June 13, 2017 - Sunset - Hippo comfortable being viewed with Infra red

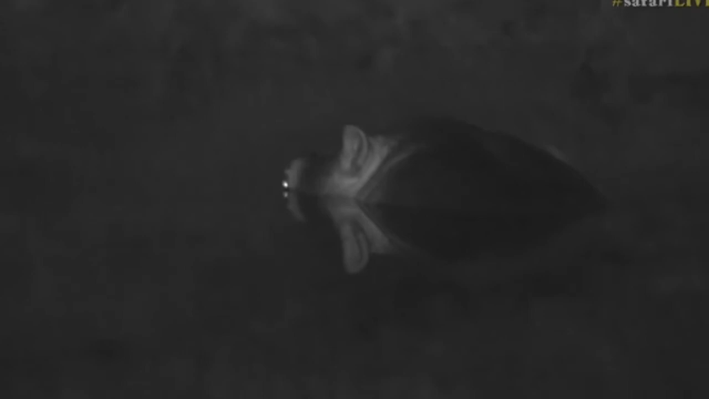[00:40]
is super cool because of the sort of time of the day that we're at, there's no wind whatsoever so when he sits dead still we get this amazing reflection of his eyes and his ears in the water itself. I wonder if he's not starting to make his way towards the edge to get out, he's right on the fringe of the dam itself and I wonder if it's just not time to start getting out and moving and going off and start feeding again. Let's just see how he goes.
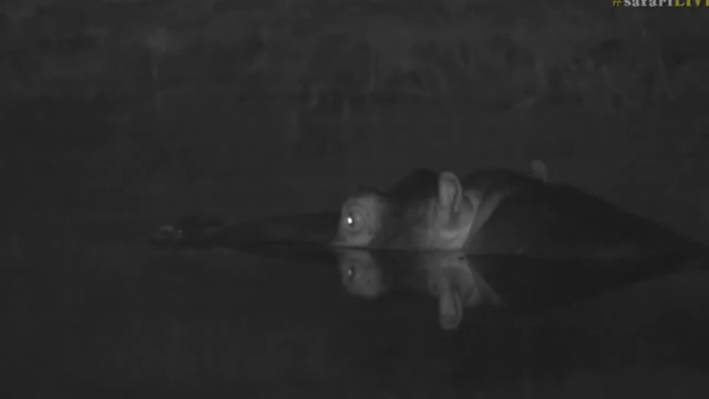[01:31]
In this case, obviously it's dark, we don't have any lights on him whatsoever, it's the infrared light, so that hippo is not picking up any light itself and I'm pretty sure if I had to shine a spotlight there, it would go underneath the water and so the sort of cover of darkness is making it a little bit more bold than what it was earlier in the afternoon.
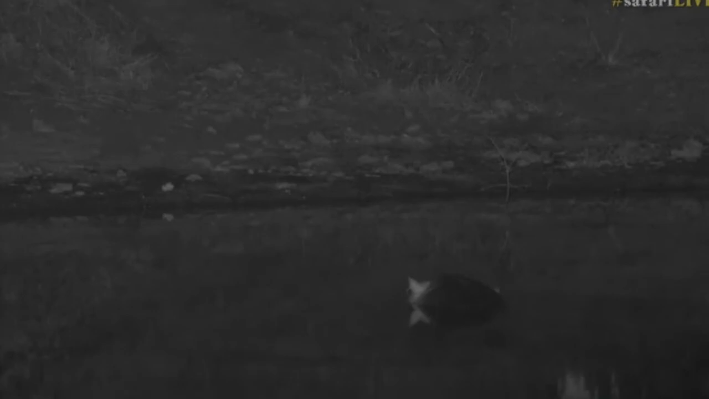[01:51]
I can hear that sounds like an elephant somewhere in the distance up on the top here,